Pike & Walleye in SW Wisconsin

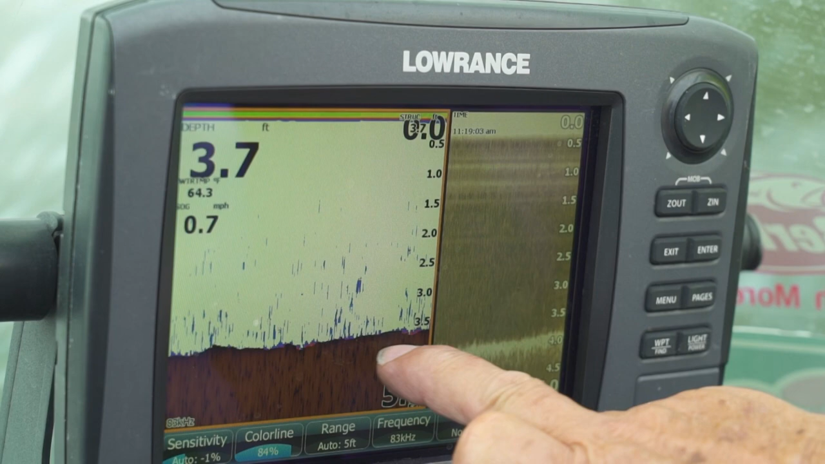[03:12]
On screen: depth 3.7 ft, speed 0.7 mph
The down scan has this depth in here of the white. It's reading down into the soft bottom. On your sonar here, you see that your bottom line is not very dark. If it was really hard bottom here, that brown, dark brown line would be deep. Another eighth of an inch or so down into this.